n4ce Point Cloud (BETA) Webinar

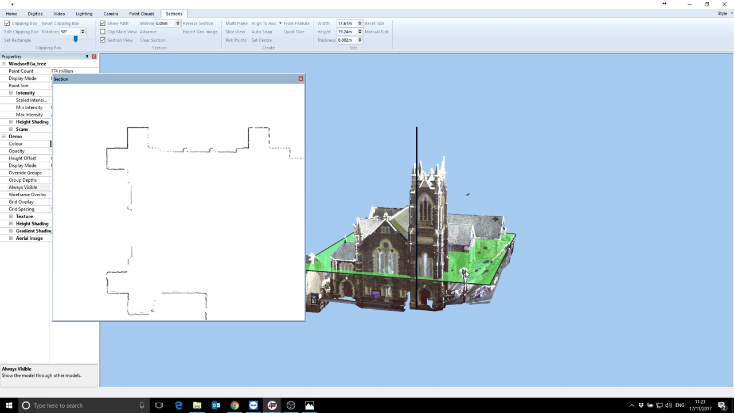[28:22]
But as I move up, it obviously sections in real time. So that's a horizontal slice through the building. So if I want to digitize information out of there, I'll just set it to a height where I can actually see something I want to get. So I'll go back a bit,
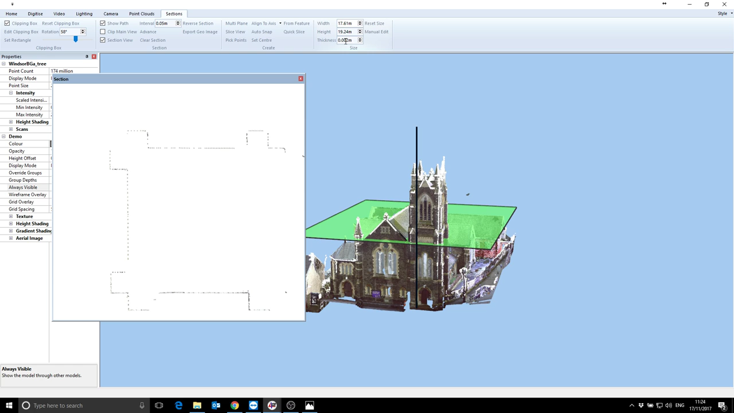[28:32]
thicken that up.
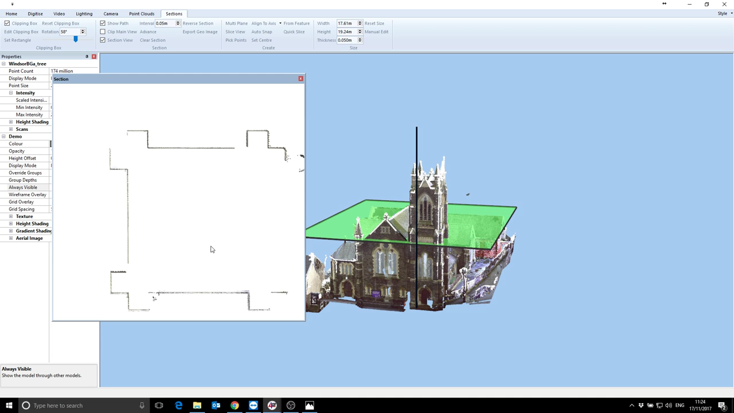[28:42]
And I'm just gonna quickly digitize out of here. So up the digitize menu, new point, select points, and I will do free selection. So click, click, click, click. I'm not going to hang around too long. I could obviously spend a bit more time zooming in and picking the exact points I wanted, but this is just for demo.
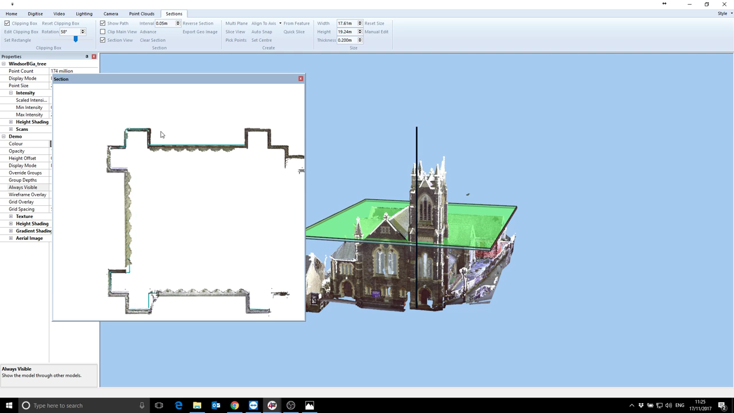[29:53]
They are being worked on, but at the moment we're just trying to get a point cloud out there which will at least let you manually digitize data. The clever tools will have to come later. So if that's a horizontal slice, if I flick it over to the y-axis, I can section it in that axis as I drag it back and forth.
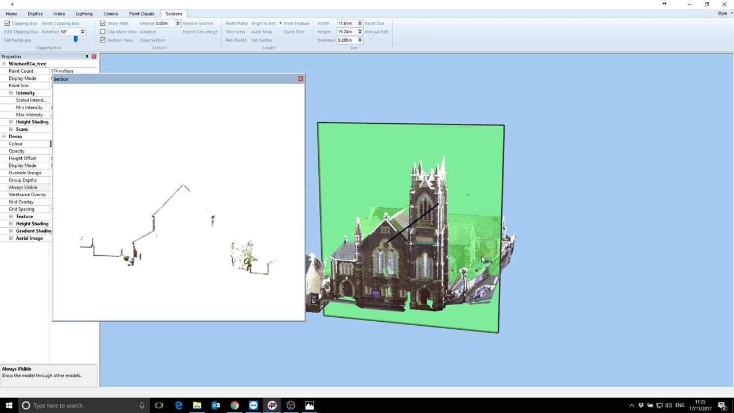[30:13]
Spin around.
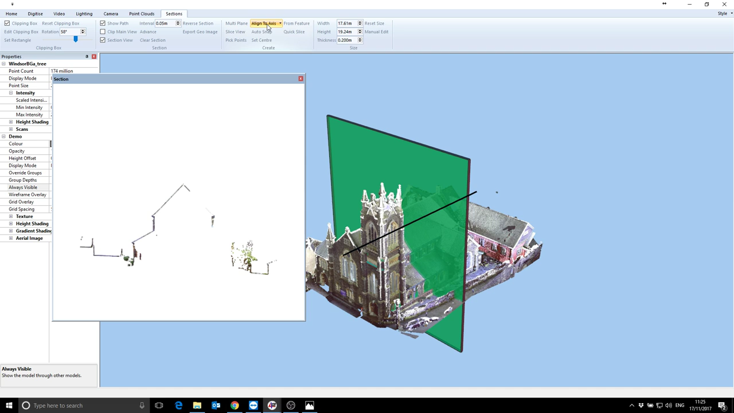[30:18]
And again, align to axis and the other axis.
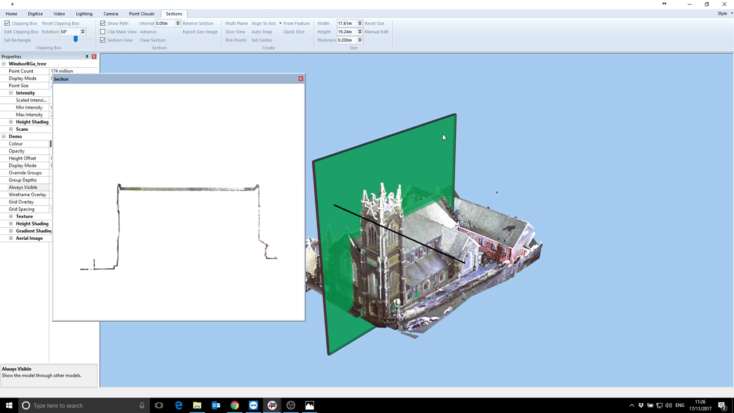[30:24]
Okay, so you can essentially slice it any way you like and just draw over it. So if I clear that now, so that's obviously sectioning it along a plane. When it comes to things like trees, obviously you want to be able to digitize the center of the tree. So if I zoom in down here,
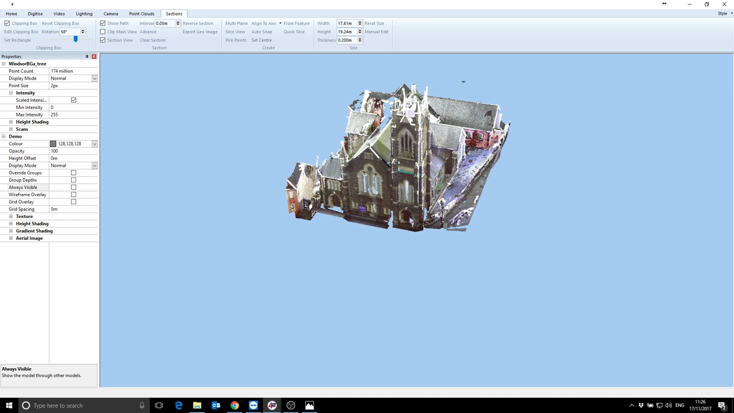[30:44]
I've got a tree, and if I zoom in on that, so if we were going to digitize this, we'd obviously need to find the center of it. So in the sections, we've got quick slice.
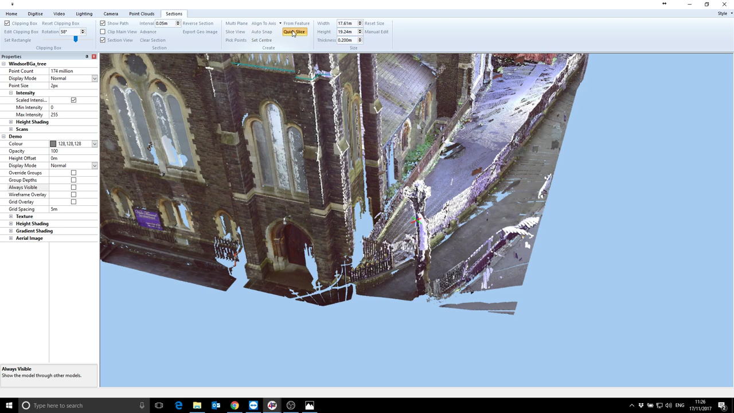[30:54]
And if I just hover over here and click it, and then do section view, come on, there you go.
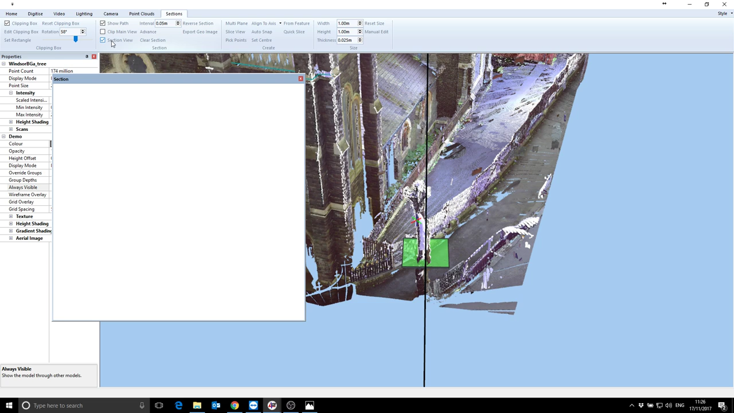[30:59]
So wherever I click, essentially, you can do a very quick horizontal section. So if you were going to digitize, obviously, you could now pick the center of it without any problems at all. And that you just move that around, just keep sectioning wherever you want and go from there.
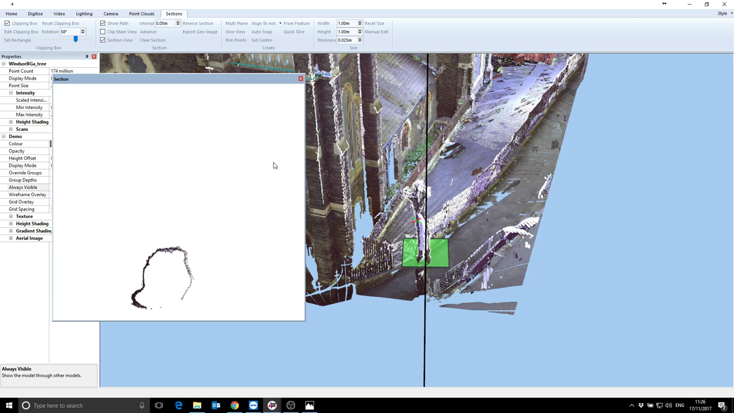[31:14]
If, however, I want to do more complicated stuff, say this elevation here, the front of this church, I need to be able to essentially create a localized elevation of just the area that I'm interested in. So to do that, I'd go just clear section first, and then go pick points. And now wherever I click,
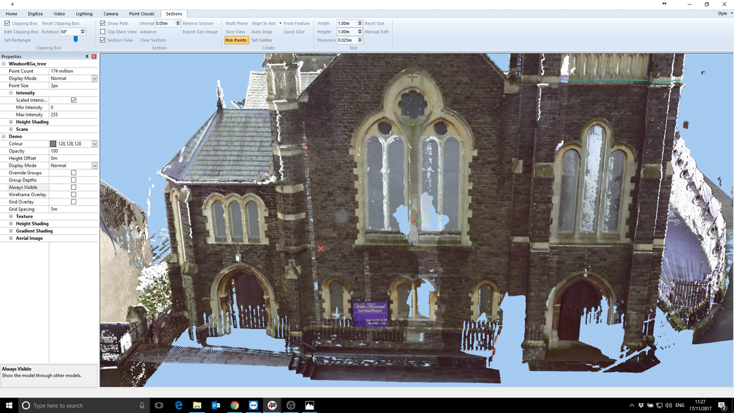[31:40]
it will drop a point down, so that after I've done 3 points, it knows that that's the plane that I want to work on. And I'll just re-enable the section view, double tap in there.
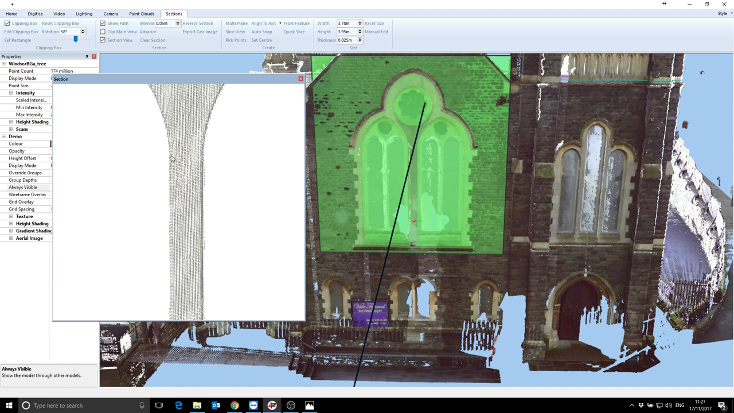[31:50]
So that's the data that that plane is currently looking at. I can obviously drag it forward, so as I hover my mouse over it, I can move it back and forth, I can change its thickness.
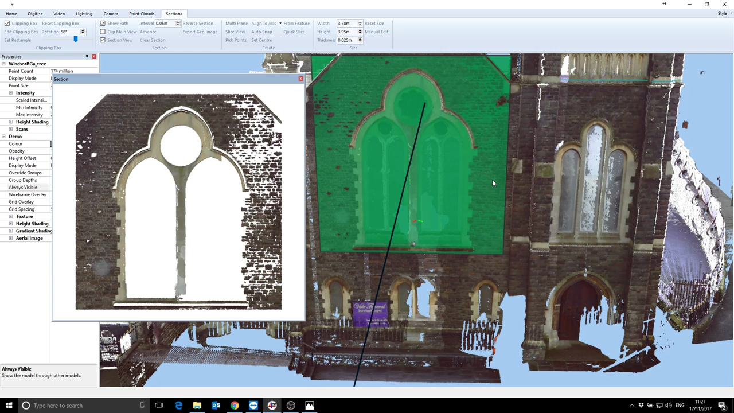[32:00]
But fundamentally, I just need to be able to move it enough so that as I nudge it back and forth, I can obviously access the detail that I need to see. So I'm just going to nudge it forward a little bit more. I could obviously change the thickness of it to do that as well. And now I'm going to just try and digitize this window opening. So into the view here, I'm just going to zoom in.
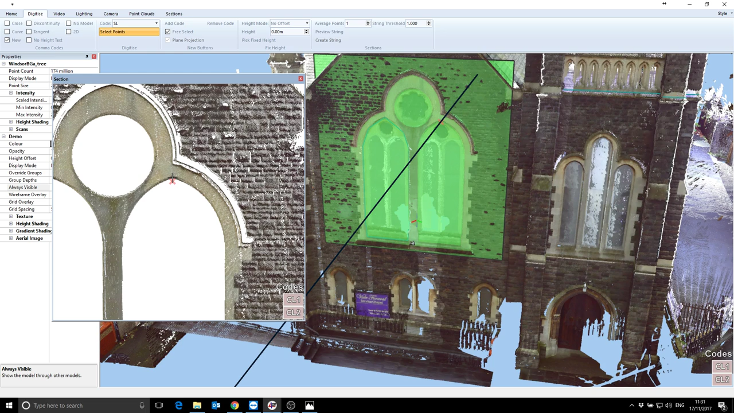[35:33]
I'm going to change my code, say spot level. I just want a point at the moment. Select points and drop that down. Right click to cancel. Now if I go into here, you can see that I have a spot level.
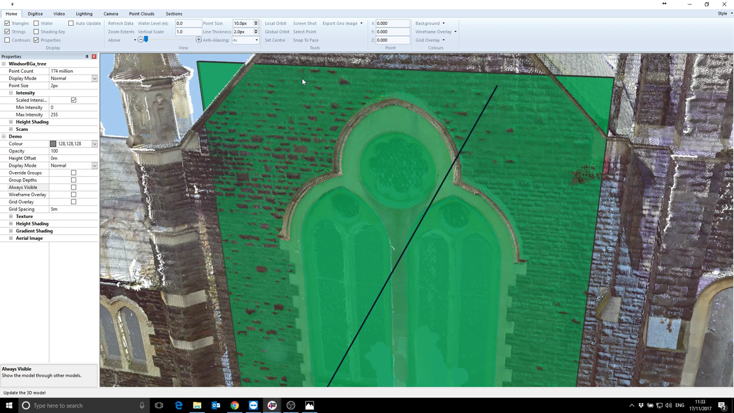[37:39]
So if I clear my section,
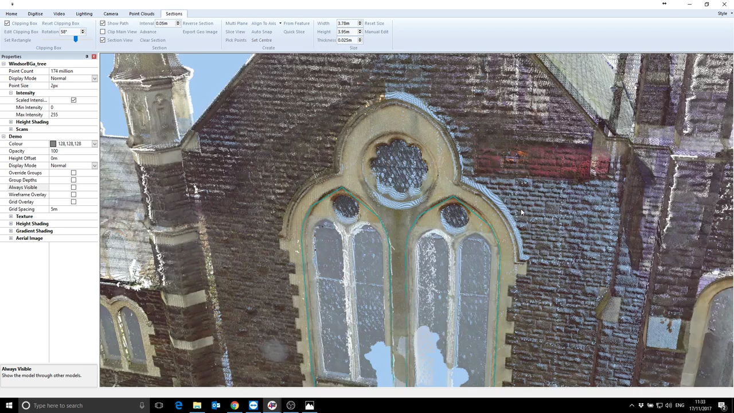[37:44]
I'm going to reset the scan.
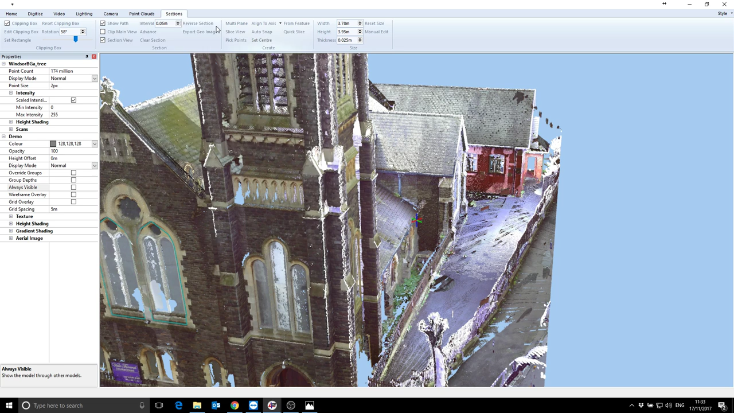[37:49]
So reset clipping box.
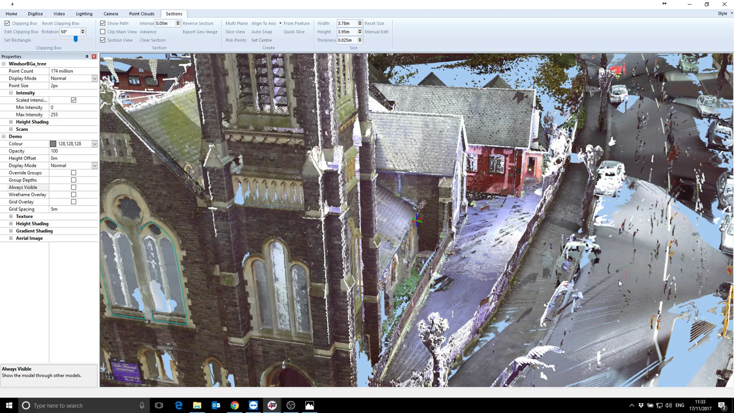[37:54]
So I'm going to try and do some work here along the road.